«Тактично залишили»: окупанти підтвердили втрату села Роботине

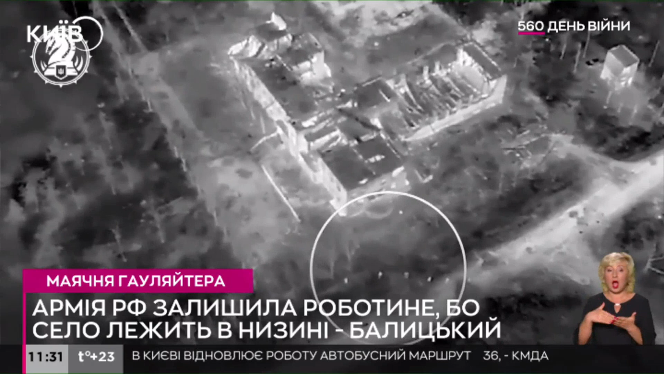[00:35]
Якщо пояснення вчені росіян з цього села суцільна маячня,
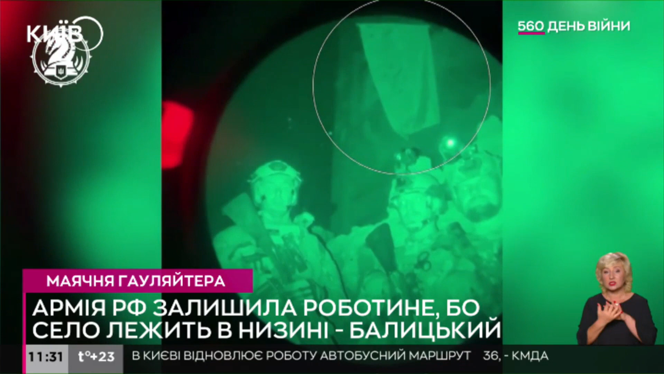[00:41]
то щодо руйнувань він має рацію. Нагадаємо, вперед день для Незалежності бійці 47-ї бригади встановили у Роботному прапор України.